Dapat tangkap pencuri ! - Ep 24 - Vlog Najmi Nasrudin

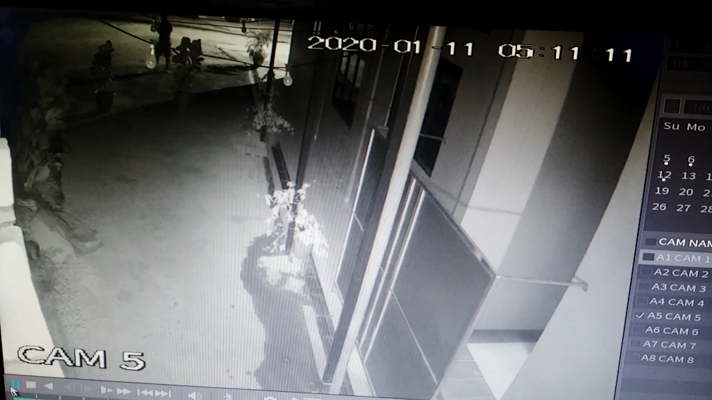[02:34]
Suku macam tu Barang tu dia start datang tau Usah-usah Fiat ku Dia dah pusing-pusing Apa yang dia buat Adalah dia duduk dekat tandas surau Sebelah KF aku Nampak lah daripada CCTV ni So, nampak dia usah-usah Lepas tu dia keluar Dia ambil kerusi daripada surau
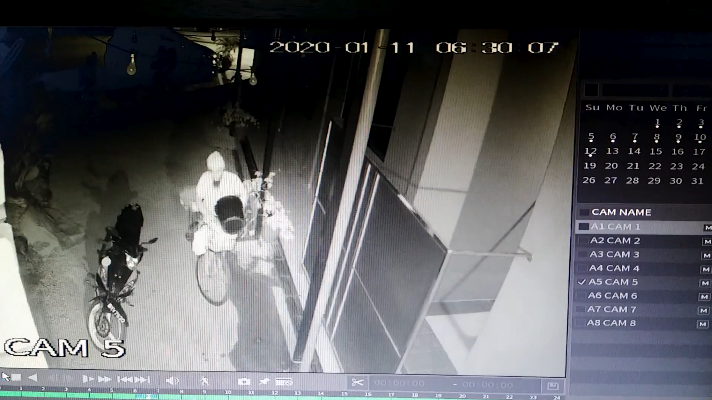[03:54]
Waktu tu 6 suku Ayah aku sampai Untuk salat subuh dekat surau So, dalam 6 setengah macam tu Dia sampai bawa basikal Dia sampai bawa basikal Dia pop betul-betul sebelah Motor bapak aku Kau tengok Siap menari-nari ni Lepas tu Dia dah menari-nari macam tu Dia pergi belakang KF aku Dia bawa tong gas The best part is Dia curi tong gas naik basikal vi Come on lah Nak buat jenayah pun Biarlah style Kau faham lah Bawa lah motor KF ke Baru lah macam